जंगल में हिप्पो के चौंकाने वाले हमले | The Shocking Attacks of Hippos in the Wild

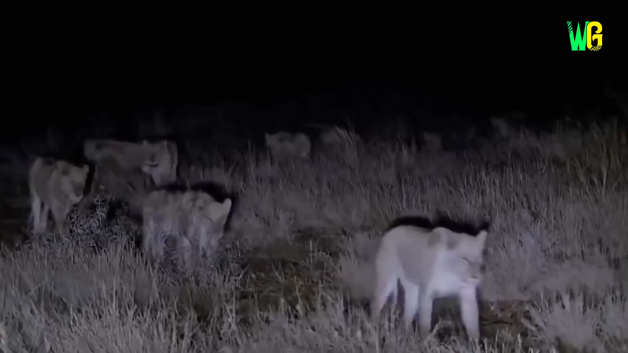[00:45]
जब भूखे शेरों का एक जुंड रात के अंधेरे में हिपो को देखता है तो पूरा जुंड चौकनना हो जाता है मगर हिपो को इस बात का अंधाजा हो जाता है
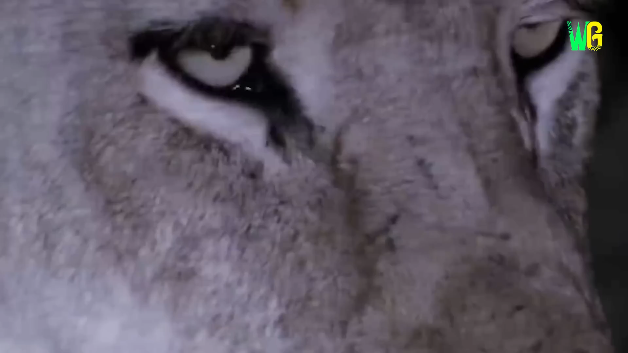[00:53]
कि उसकी जान खतरे में है और उसको जल से जल यहां से निकल लेना चाहिए लेकिन शेर ये बात बहुत
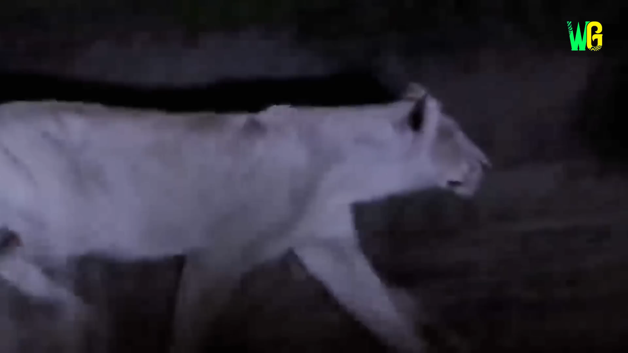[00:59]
अच्छी तरह से जानता है कितने बड़े मास के टुकडे से
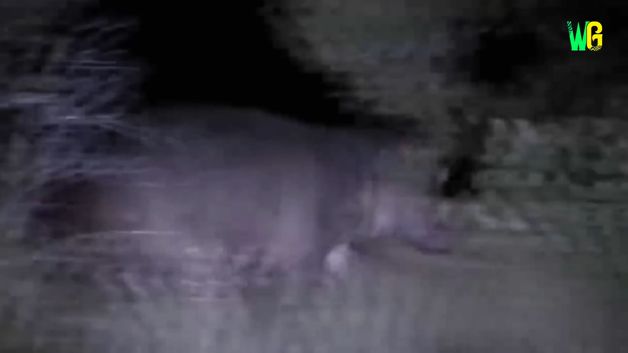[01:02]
पूरे जुंड का पेट बहुत ही आसानी से भर सकता है ऐसे में पूरा जुंड हिपो के पास आ कर उस पर हमला बोल देता है हिपो पर धीरे-धीरे सारे शेर हावी होने लगते है और कुछ देर के लिए ऐसा भी लगता है
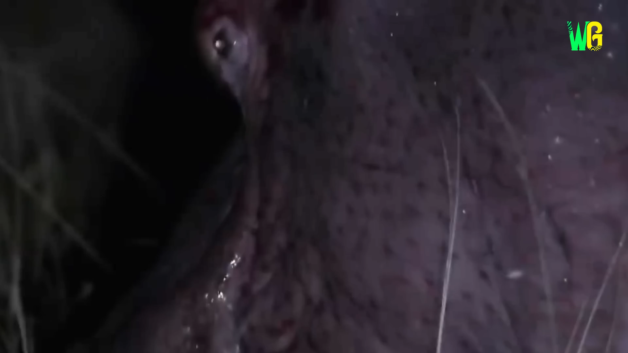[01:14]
कि हिपो मारा जाएगा लेकिन अचानक एक एक एक्शन हीरो की तरह हिपो
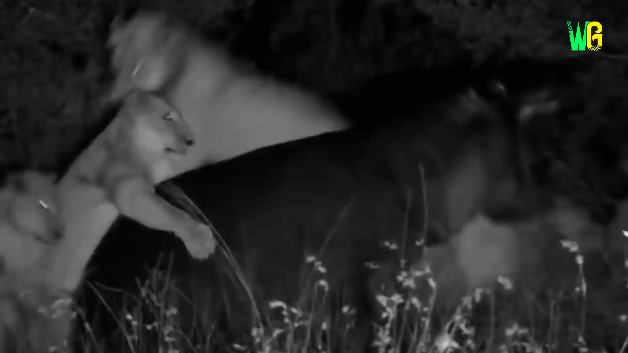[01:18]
फॉर्म में आ जाता है और वो शेर को अपने मूँ में दबोच लेता है देखने से ही लग रहा है कि जिस प्रेशर से
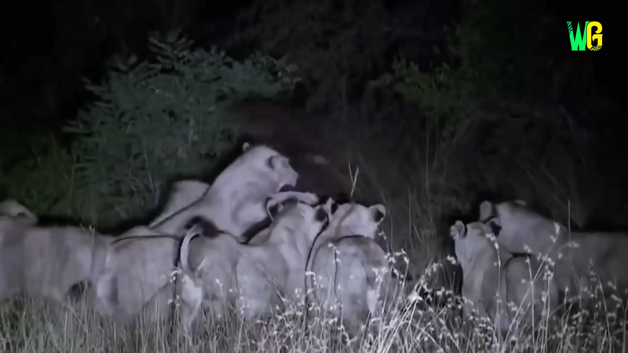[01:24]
इसने शेर की गर्दन पकड़ी है पका उसकी खोपड़ी चटक गई होगी फिर मौका मिलते ही ये हिपो बिजली की रफतार से
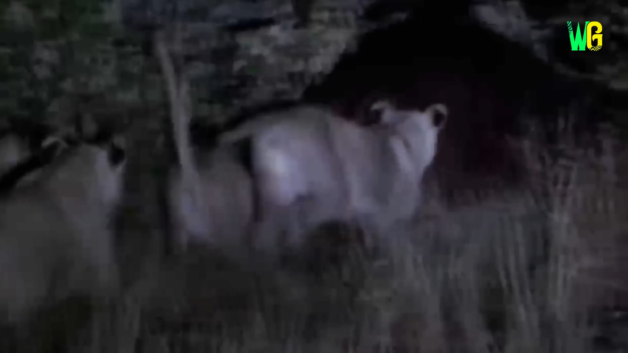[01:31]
वहां से भाग जाता है लेकिन हिपो के हमले से शेर की हालत अधमरी हो जाती है और शिकार भी उनके हाथ से निकल जाता है